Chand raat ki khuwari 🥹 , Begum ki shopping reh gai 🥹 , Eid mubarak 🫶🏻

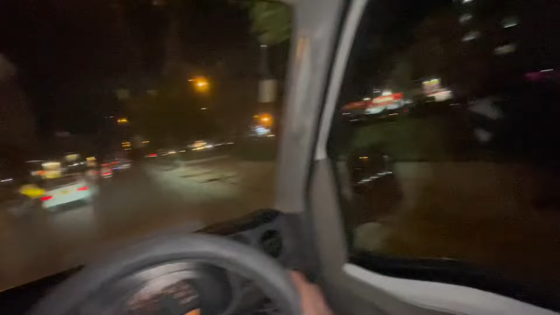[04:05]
हुजी घर से फाइनली निकले है रोड पर बहुत ज्यादा रश है यह तो सन्नाट है रश तो अभी हम छोड़ के आगए लेकिन